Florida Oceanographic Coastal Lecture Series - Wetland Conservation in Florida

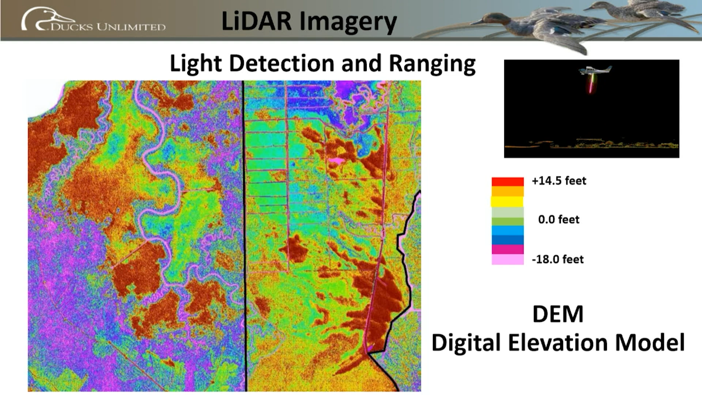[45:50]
So it's laser imaging from an aircraft that shows us the elevation in great detail.
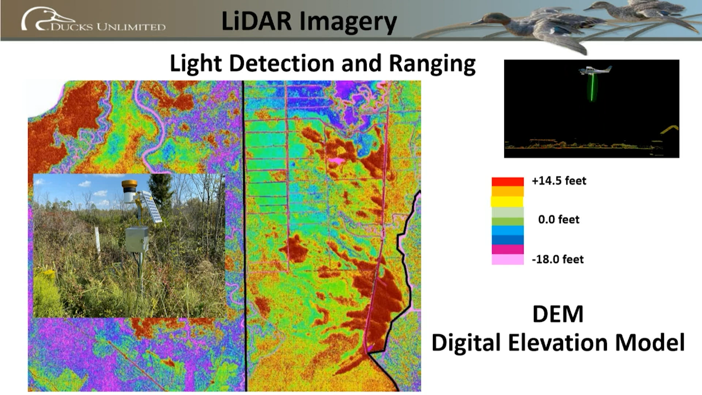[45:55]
And from this, we also put water level gauges in the landscape. From this, we come up with a hydrologic model. So this being such a large place, almost 7,000 acres, we didn't want to do any guess work. We really wanted to model this.